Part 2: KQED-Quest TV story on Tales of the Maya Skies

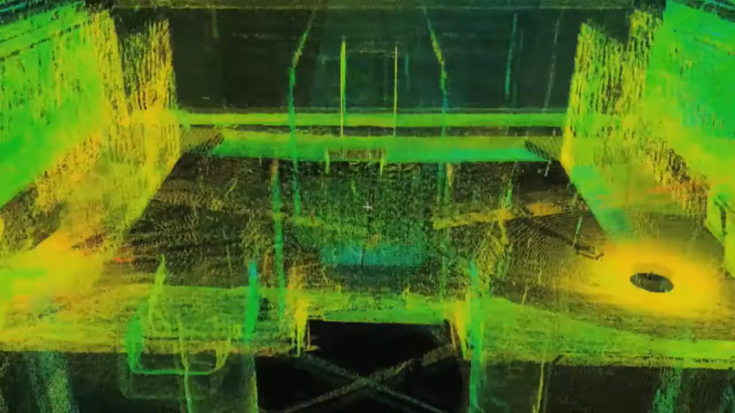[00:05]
using a long-range scanner created by its founder, Ben Kassira.